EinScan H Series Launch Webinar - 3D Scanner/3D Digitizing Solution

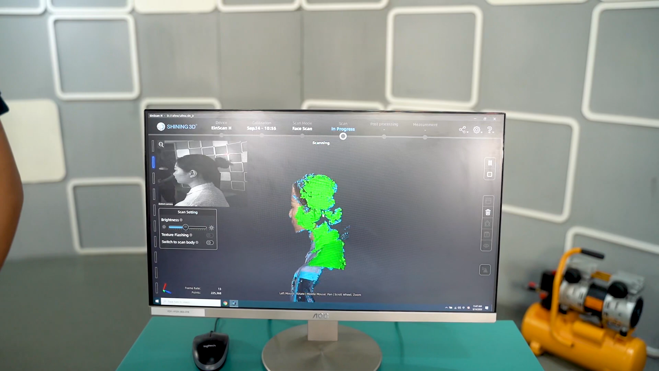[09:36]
As we all know, it can be always a problem for normal wireless 3D scanners to scan human hair when you scan the face and head.
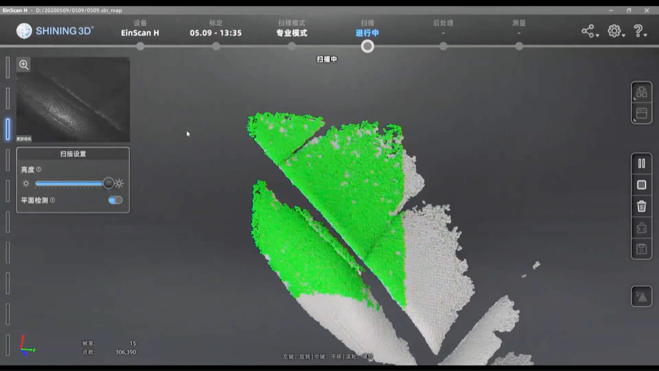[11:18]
It brings the scanning fluency to the next level.
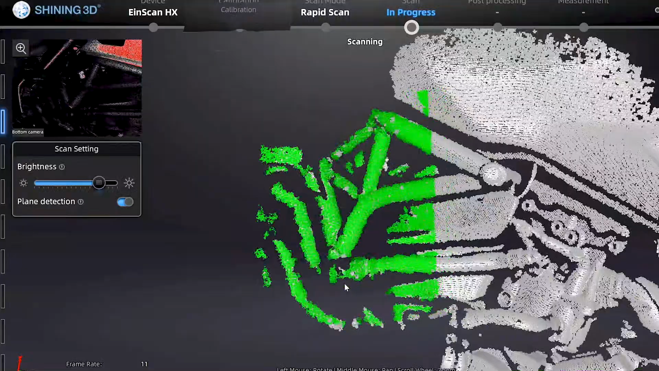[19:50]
Now we can just move around the object and try to capture everything from every angle we have over here, and to capture the whole bike itself.
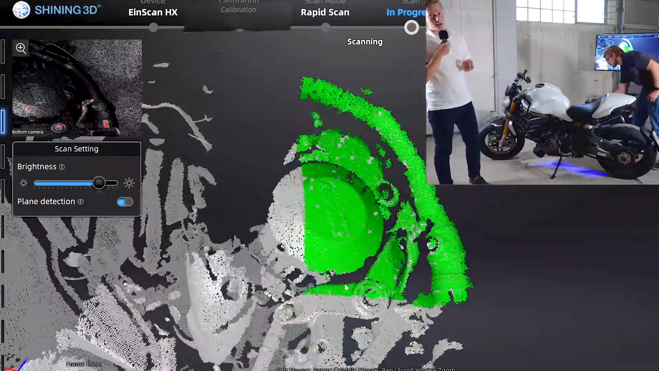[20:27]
So it's also easier and faster to capture a bigger part like this spike over here.
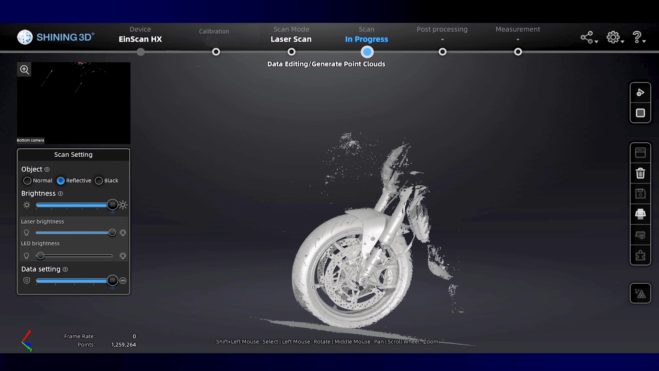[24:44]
So we can choose the model, some part of it, and click on connected domain.
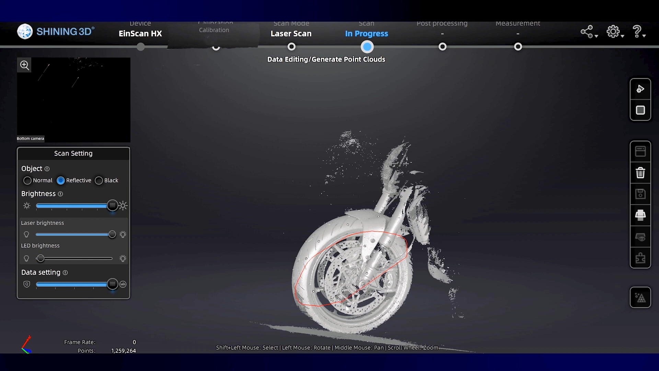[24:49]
So we will auto-select everything itself, and then we can go on revert,
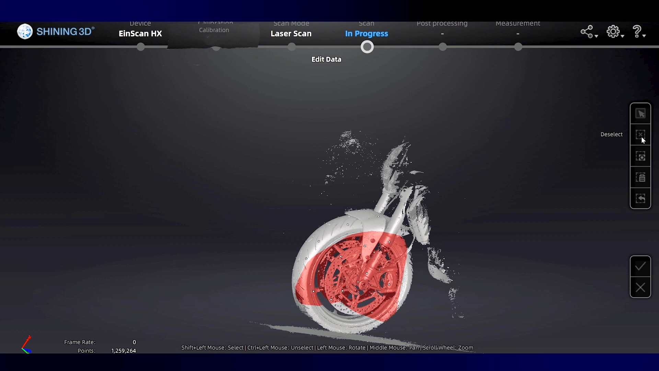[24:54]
and we can delete all the noise of the scan pretty fast.
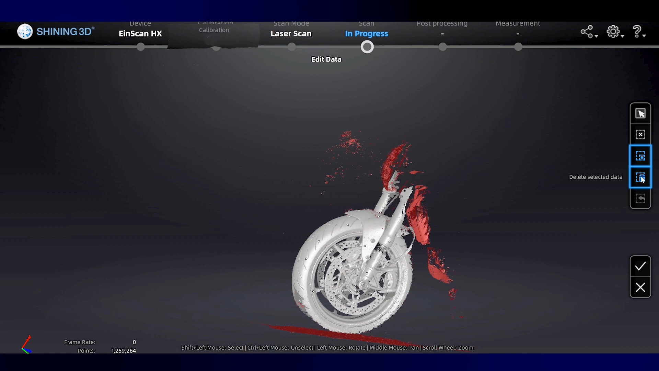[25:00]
The second option is that we can create the cutting plane, which is pretty amazing.
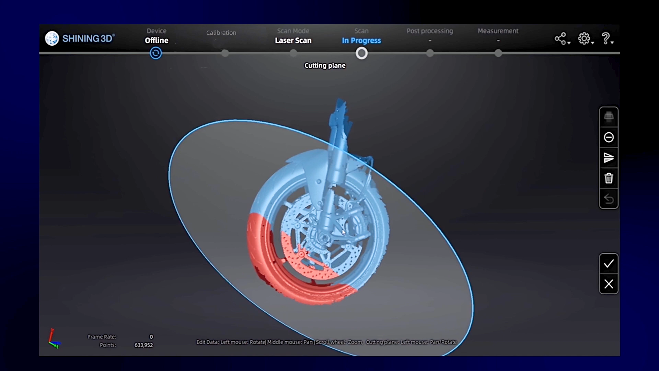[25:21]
And we could delete out, for example, everything under this cutting plane over here.
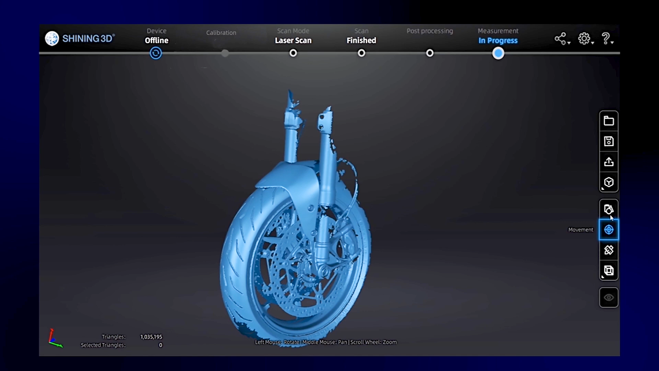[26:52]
For example, if I want to know, for example, from this direction to this direction over here, I could shortly measure it itself.
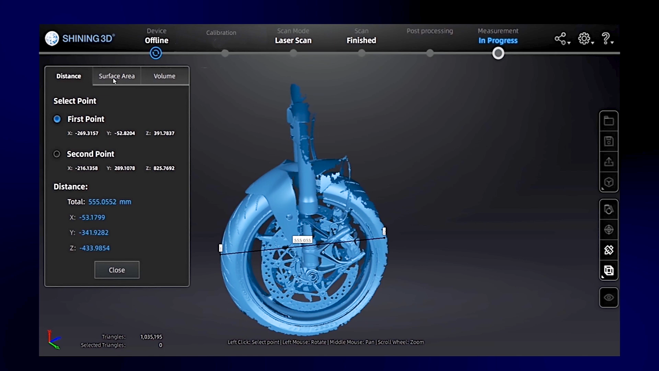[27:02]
I can also get the surface area, go on it pretty shortly and calculate my surface area and for sure the volume as well.
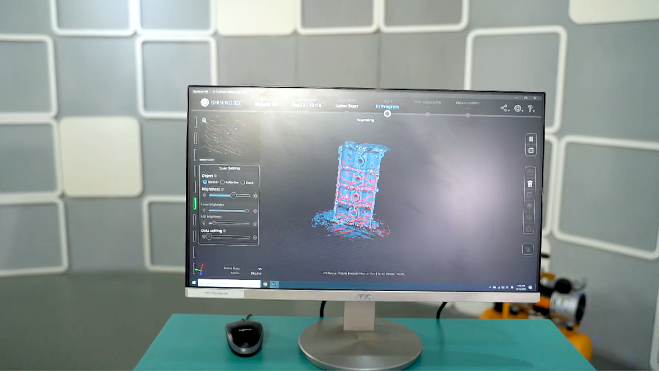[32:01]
The blue laser ensures you a good point distance resolution up to 50 microns. It also ensures you a good accuracy up to 40 microns.